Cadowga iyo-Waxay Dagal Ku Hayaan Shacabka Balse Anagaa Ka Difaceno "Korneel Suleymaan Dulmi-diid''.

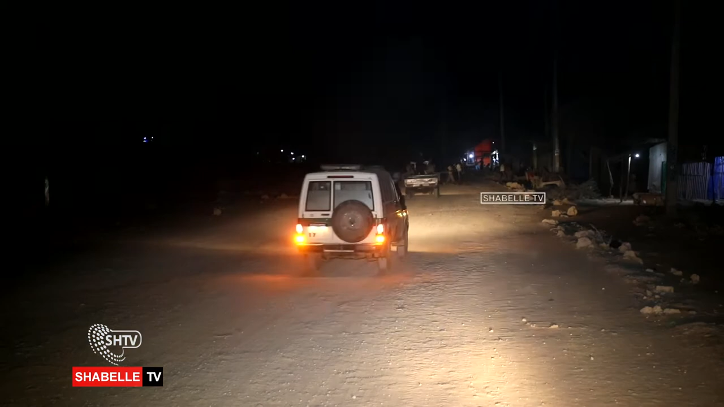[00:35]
goobta lagu sugan yahay waa wadada dheer ee gasha degmada Afgooye gobolka Shabeellada Hoose. shacabka ku dhaqan halkan iyadoo awaamirta dowladda ay qaateen, haddana waxaa furan goobo yaryar oo ganacsi.